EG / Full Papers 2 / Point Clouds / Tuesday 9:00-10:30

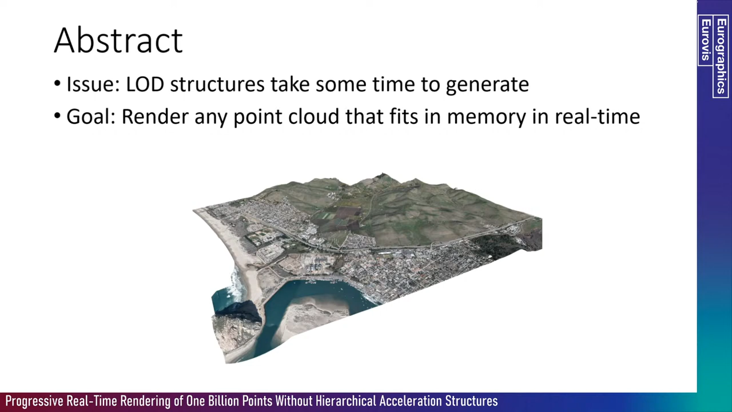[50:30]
The goal of our method is to be able to run any kind of point cloud that fits into your memory in real-time without having to do this in advance. You can load these things from disk and you can look at them as fast as you can load them from an SSD.
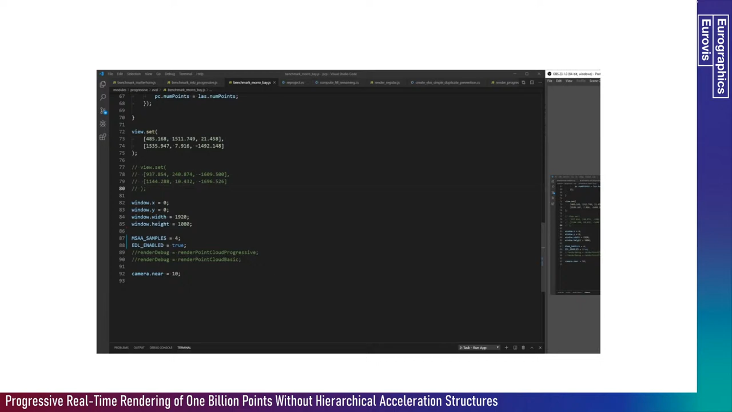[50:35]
So, let me just show you a video here of what this looks like.
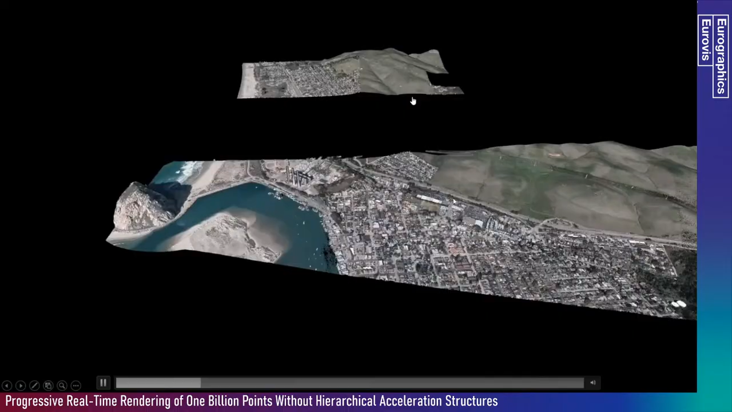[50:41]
This is a point cloud with 400 million points and even while it's still loading, you can already zoom all the way in and look at it,
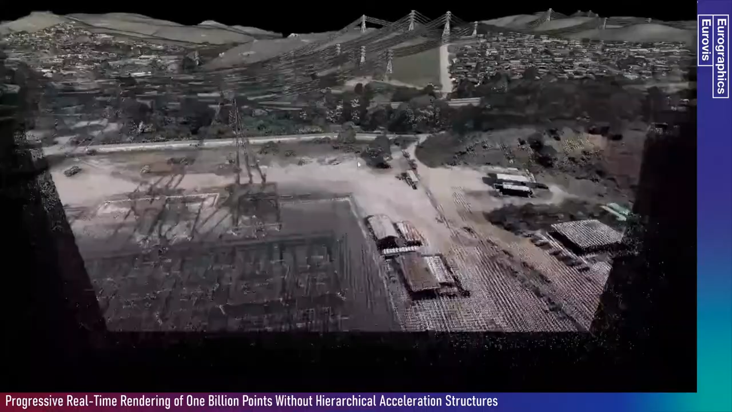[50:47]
even though it's sequential data without a level of detailed structure.
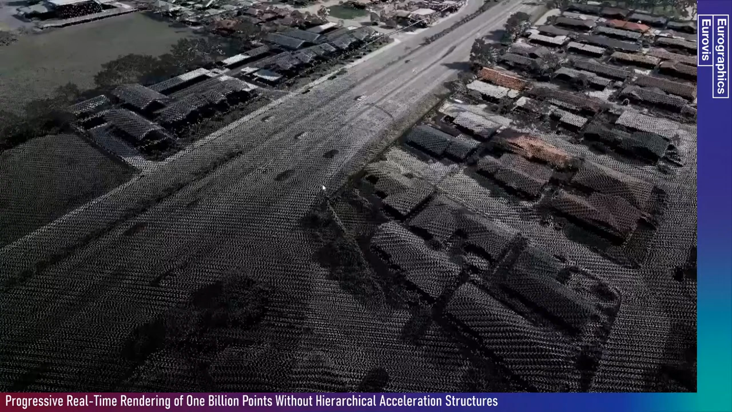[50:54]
And, yeah, it's 400 million points. It's usually way too much to run in real-time, but with our progressive method here, no problem.
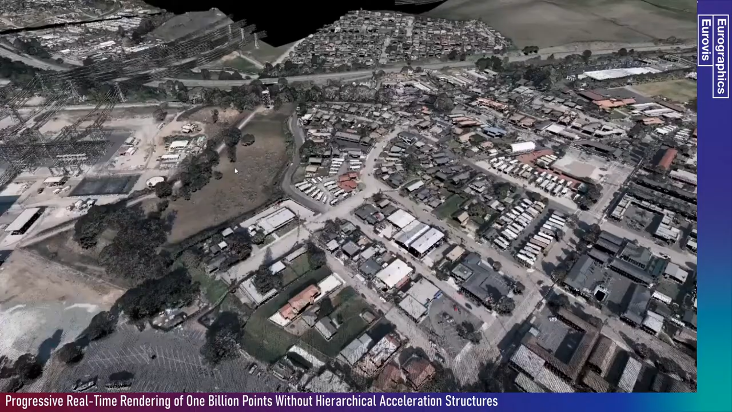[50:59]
Okay, so the idea behind this progressive method here is that instead of doing all the work in a single frame, we're going to distribute it over multiple frames. And that's not a new idea. It's already used in ray tracing. There's also previous work on point cloud rendering where they apply this to hierarchical level of detail structures. We're trying to bring the same thing to sequential, non-processed point cloud data.
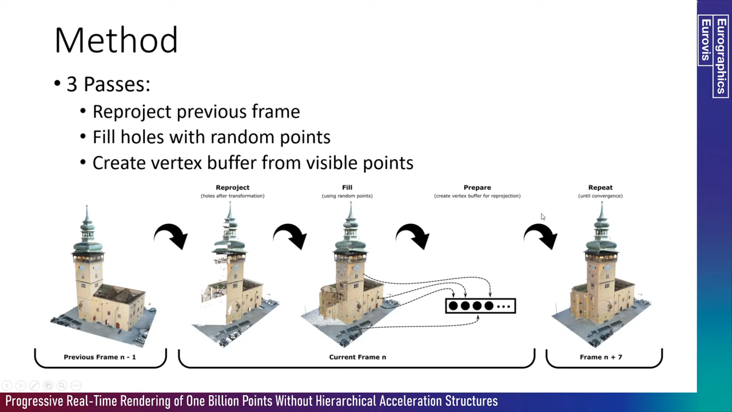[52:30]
And if you repeat this a couple of times, eventually, this method will progress towards the full result here. So, why do we add random points in each frame? So, when we add random points, when we don't add random points,
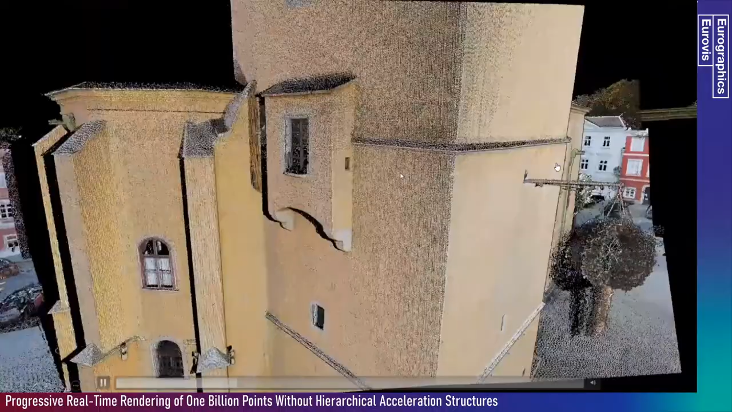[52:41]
it looks like this here, you get these very annoying popping artifacts,
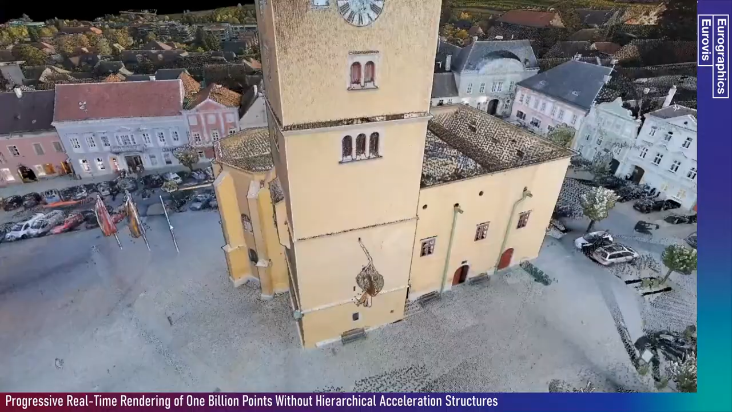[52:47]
and that is because in each frame, after a transformation, you have a lot of holes,
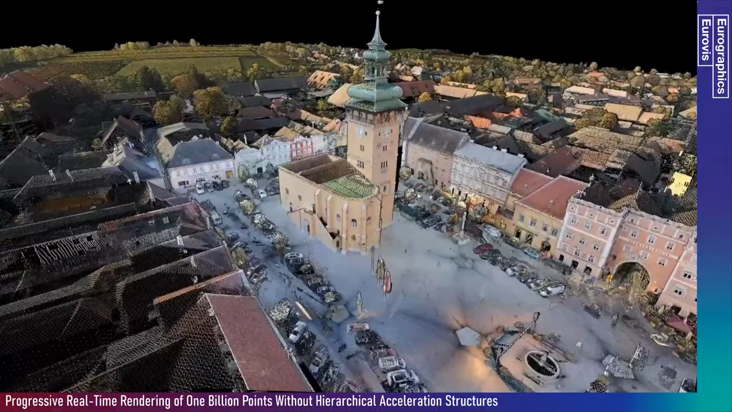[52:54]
and because the points are sorted in some way, you end up filling some holes in one frame,
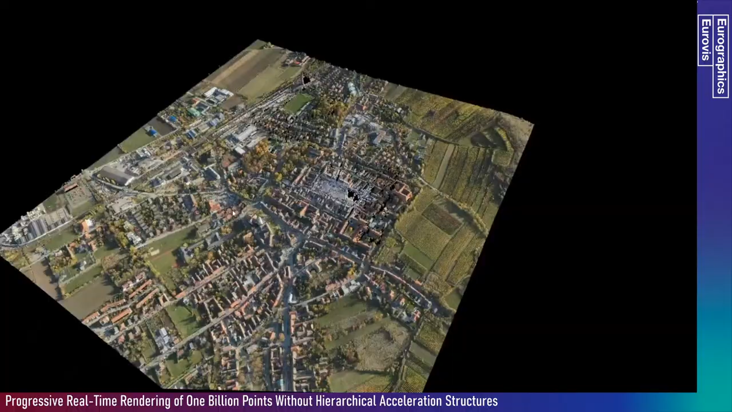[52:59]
some more holes in the next frame, but there are always a huge amount of holes that are only filled after 10 frames or so.
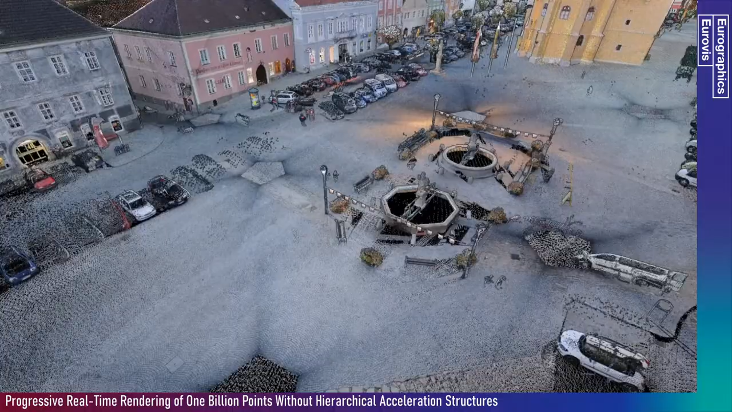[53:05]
So, in the meantime, you get these popping artifacts.
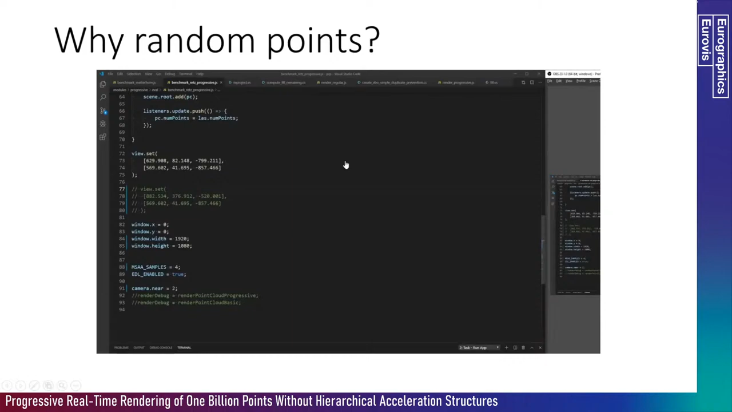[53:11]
On the other hand, if you randomize the vertex buffer, it will look like this here.
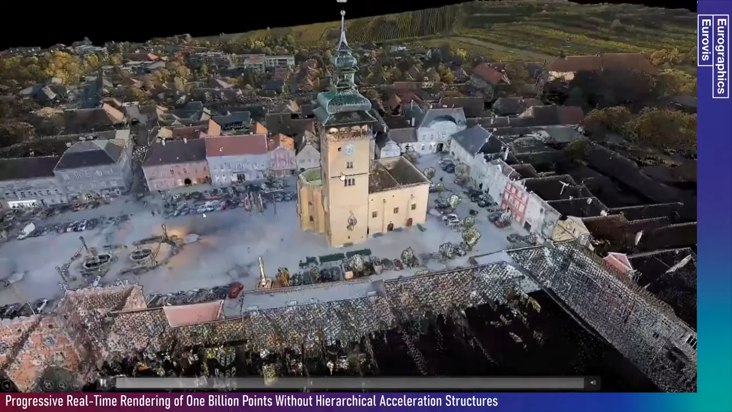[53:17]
So, we still do have some rendering artifacts, especially in the border of the screen, but now you don't get these annoying popping artifacts.
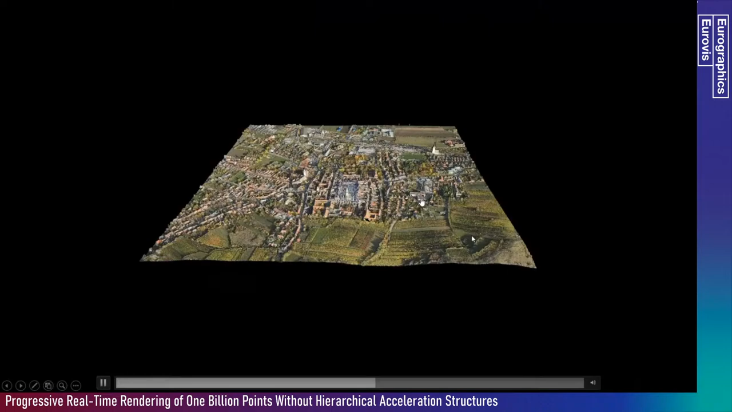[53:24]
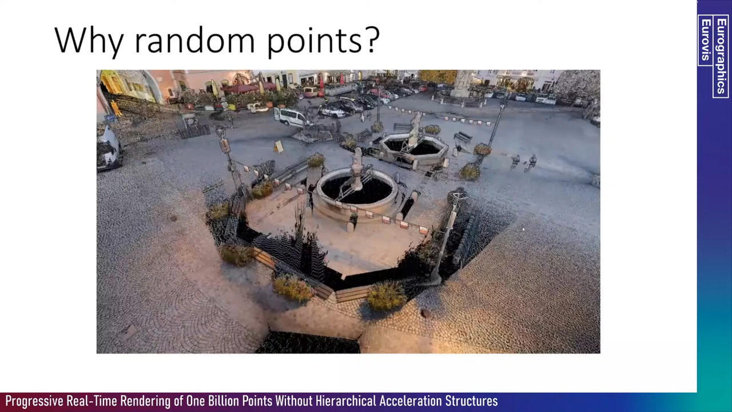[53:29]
Okay, so, how do we render these random points? What we're doing is, we're just shuffling the vertex buffer.
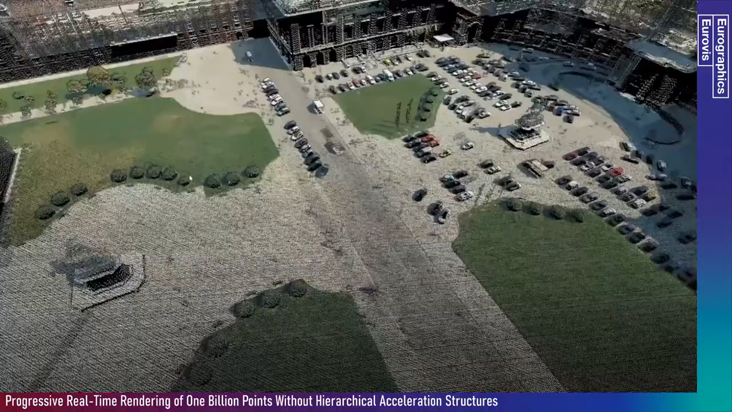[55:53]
So, when you move around, you get the fill result pretty quickly. And then, if you reduce this fill budget here very sharply,
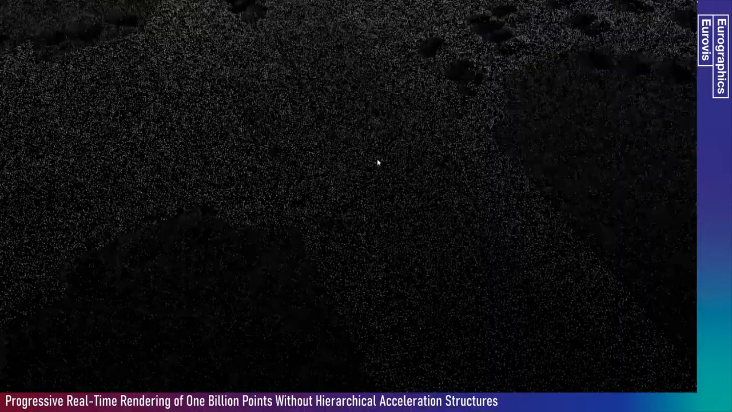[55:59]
and go to a new region, you can see how it converges, how it progresses, in a relatively uniform way all over the screen,
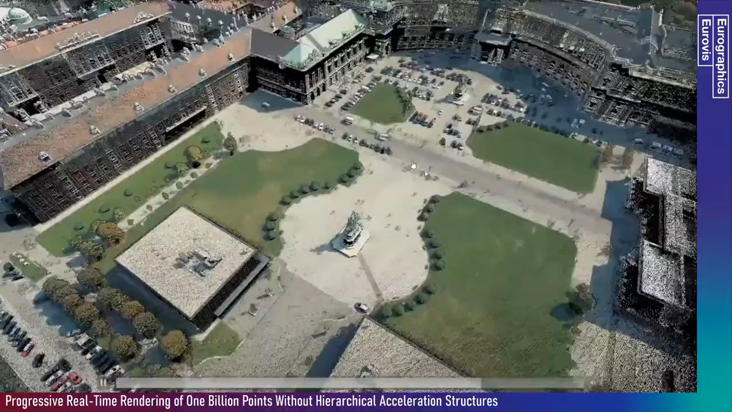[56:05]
because of this randomization of the, because of the shuffling of the point buffer.